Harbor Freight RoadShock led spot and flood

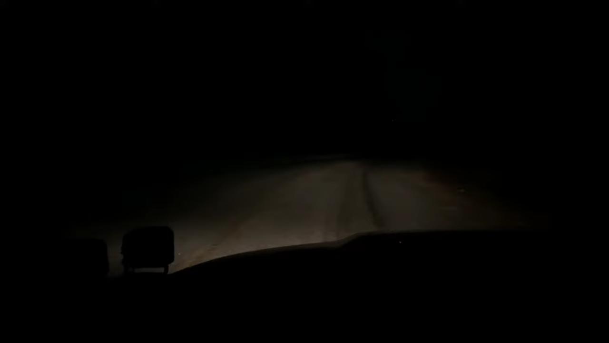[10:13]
Obviously, they do a little bit. Here's our brights. Now, for the harbor freight spotlights. There is the spot, and here's the flood. Now, I have the floods pointed out pretty far, so I don't have a lot of side lighting, as you can see.
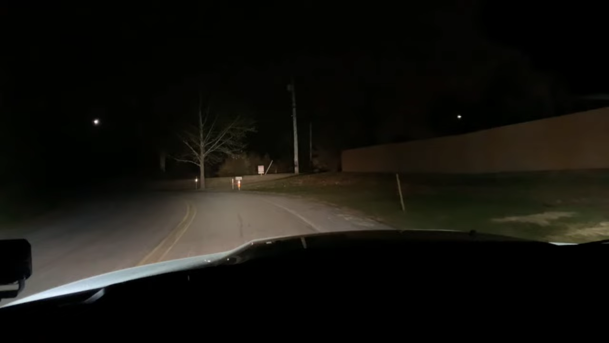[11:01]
and boy, does it really light the road up. So, one more quick off and on. Off again, and on again. Jeez Louise, man. Definitely worth the investment, uh, especially considering the fact that they're significantly cheaper than some of the other name brand lights that are out there.
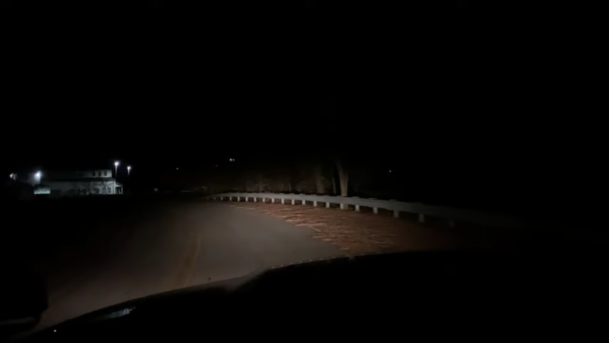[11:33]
Um, now, only time will tell how long it will last, but, uh, we will, uh, we will see.
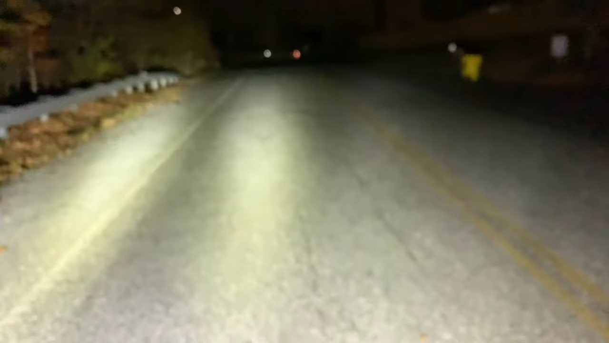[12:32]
And there you have it. Really lights the place up, man.